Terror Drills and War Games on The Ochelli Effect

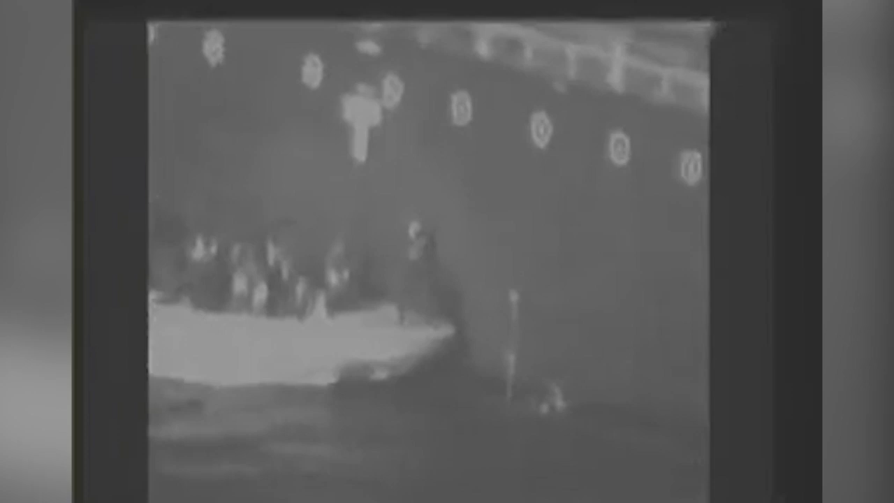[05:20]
See, I contended from the moment that this was initially reported and they showed us those grainy black-and-white images of, you know, hey, look, here's the Revolutionary Guard over there taking something off of the side of the ship. When they did that, I looked at it and I said, you know, strategically, I find this untenable for the Iranians to do this.